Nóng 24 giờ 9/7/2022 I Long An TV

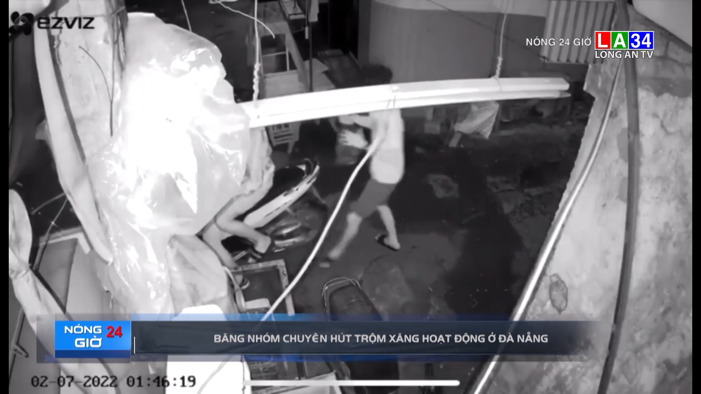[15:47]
dừng lại cầm theo chai và dòi, tiến tới một chiếc xe, hút khoảng một lít xăng, rồi cả nhóm lên xe tổ thoát.
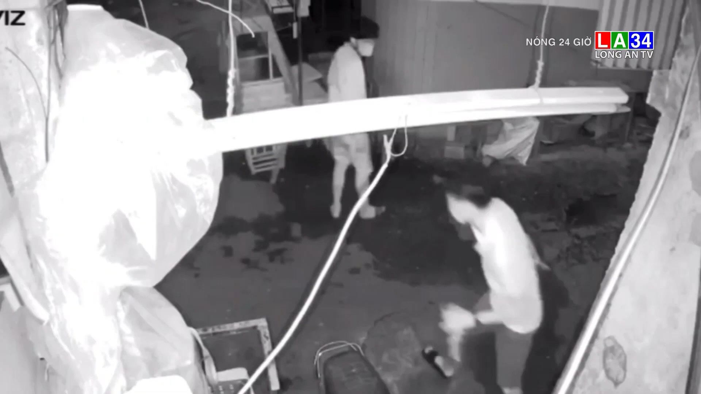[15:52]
Người dân còn cho biết, không chỉ có nơi này, mà một số nơi khác cũng bị nhóm này gây ra.